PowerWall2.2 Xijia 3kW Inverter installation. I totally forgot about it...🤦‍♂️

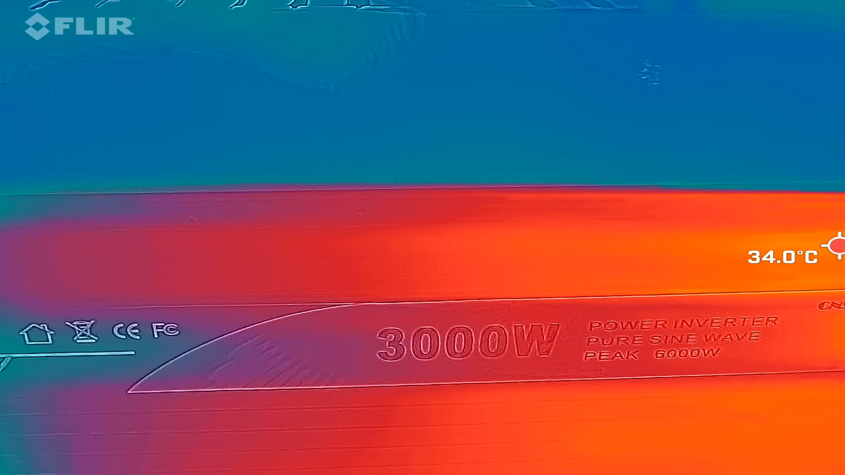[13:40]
On screen: spot 34.0°C
so if you have an infrared camera it's always good to check your work with this
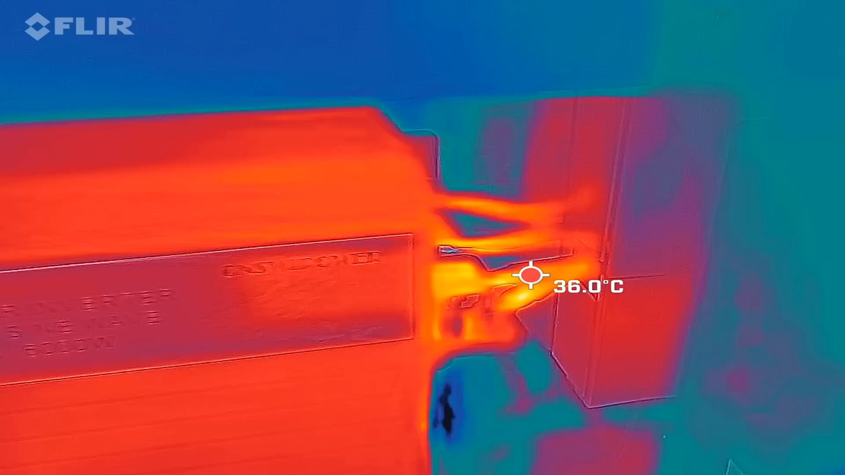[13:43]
On screen: spot 36.0°C
camera so we're having a look at the back side of the inverter here we can see uh cable temperatures of 30 35
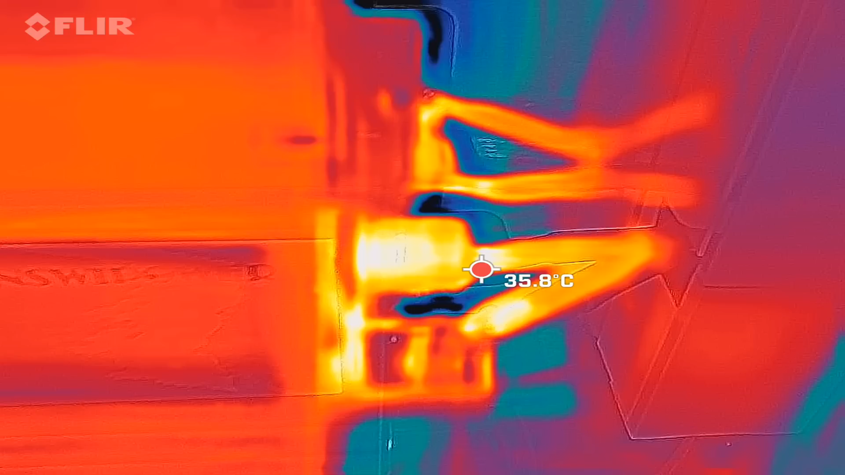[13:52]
On screen: spot 35.8°C
36 degrees totally
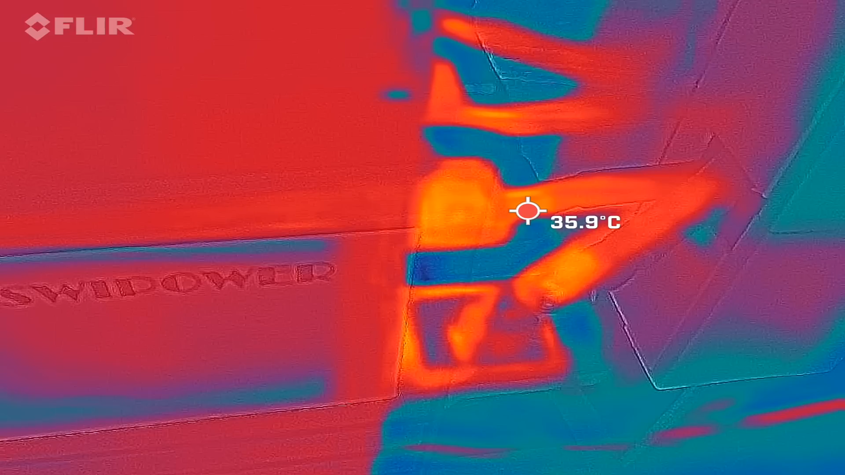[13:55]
On screen: spot 35.9°C
fine i'll just touch it with my hands
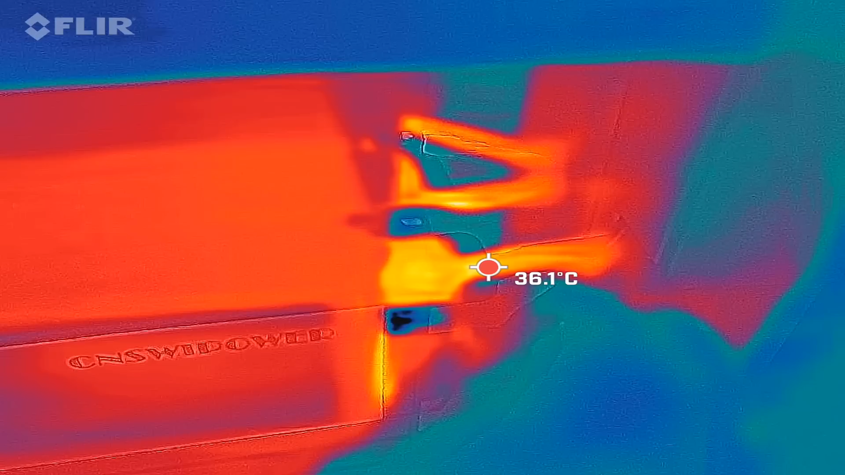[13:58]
On screen: spot 36.1°C
here as well yeah there's nothing hot
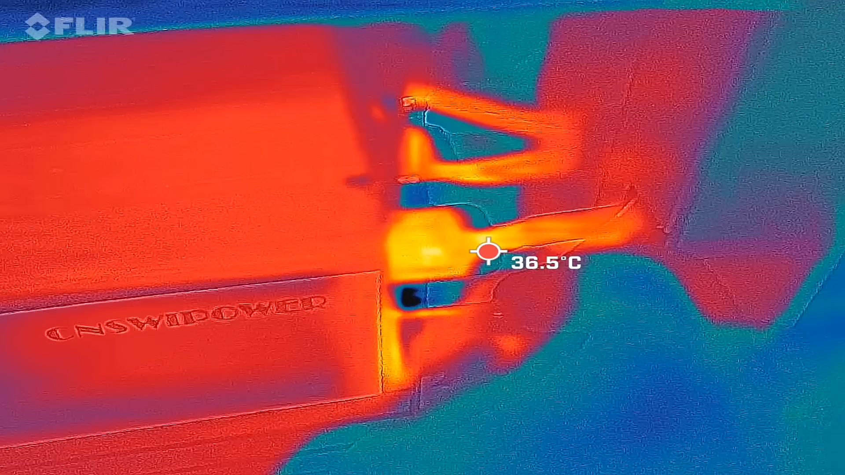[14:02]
On screen: spot 36.5°C
and also here on the victron links peter you can see on the left the fuse
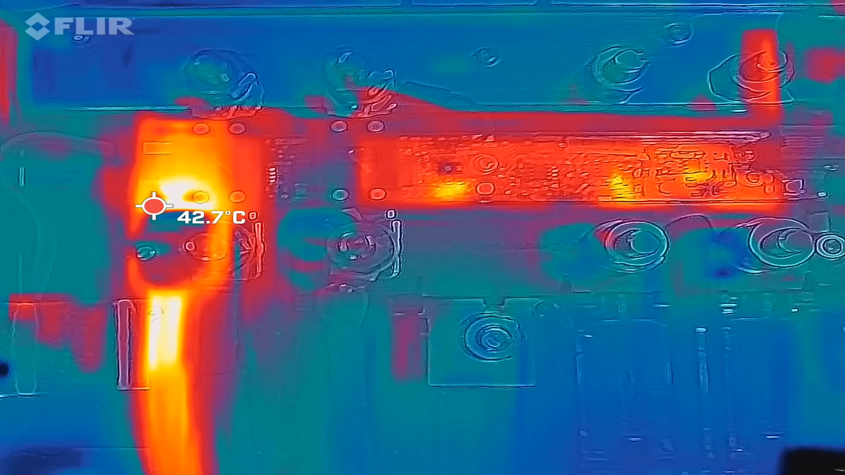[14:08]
On screen: spot 42.7°C
temperature of 42 degrees so the ambient temperature is already at around 37 inside here and the cable down here is maybe heating up because of the fuse all right all good